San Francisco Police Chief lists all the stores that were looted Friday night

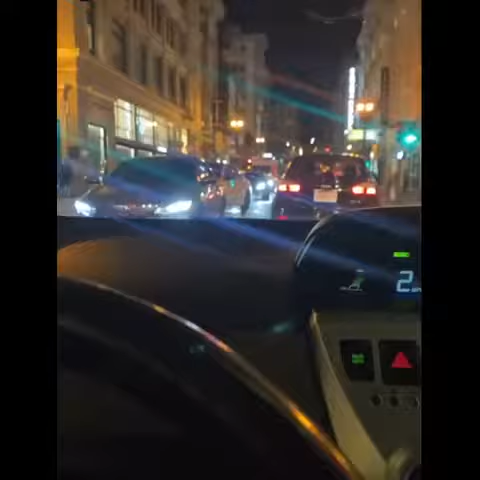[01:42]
É, o tempo vai fechar aqui, ó. A polícia chegando ali, ó.